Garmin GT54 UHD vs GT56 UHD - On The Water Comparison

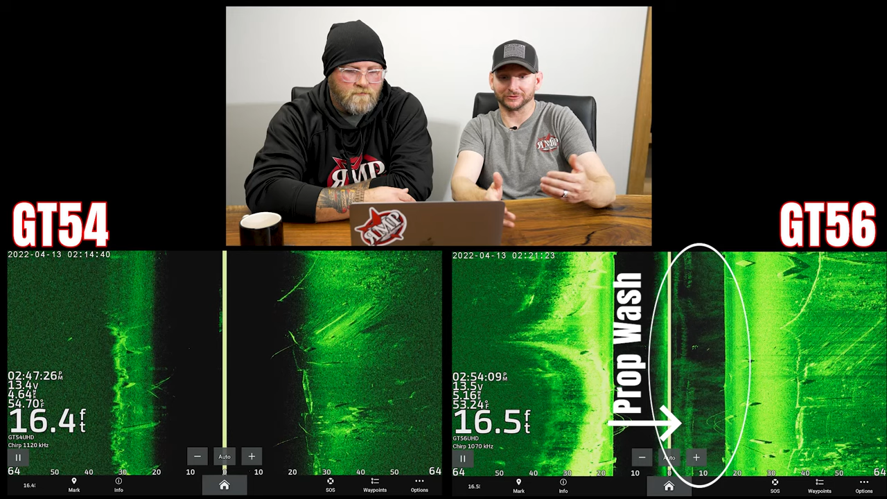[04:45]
But again good images on both for sure.
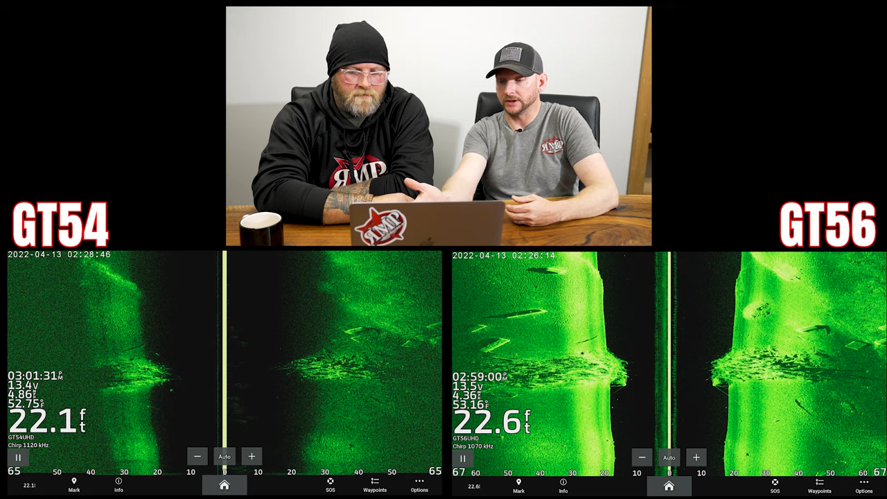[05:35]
There's a lot of it's easier to see the depressions and the elevation changes on basically like a creek channel coming around that brush pile where we didn't necessarily see that as easily on the 54.
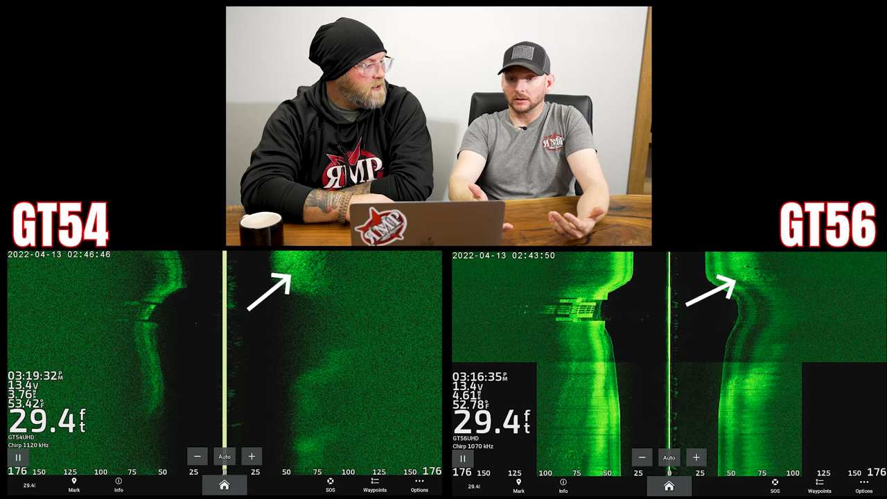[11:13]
On screen: depth 29.4 ft
Well in case in point on this very last image here I want to discuss the very top part of the screen on the GT54 you
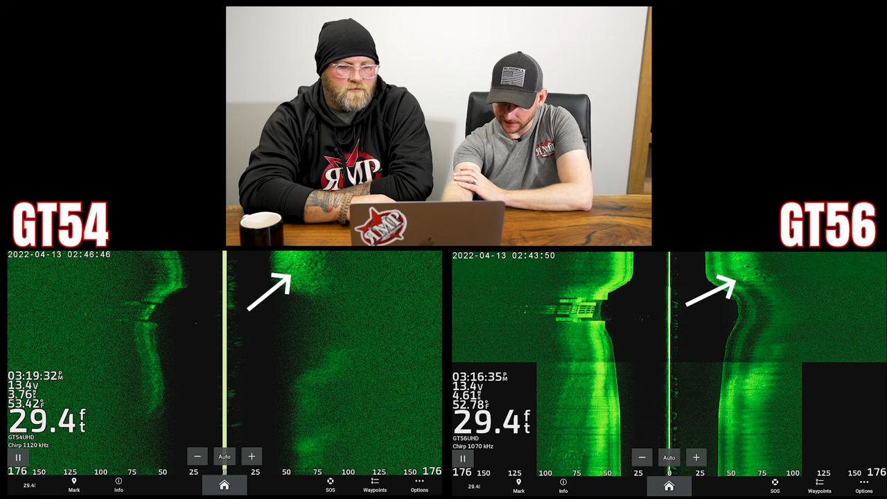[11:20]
On screen: depth 29.4 ft
cannot see individual rocks on the right hand side of our screenshot where on the GT56 we're picking up individual rocks. A lot of times especially in the lakes that we deal with in Kansas that is all it takes to have a difference on whether or not fish are going to be holding on that and if I can't even see big boulders on here I'm not going to be seeing fish on here.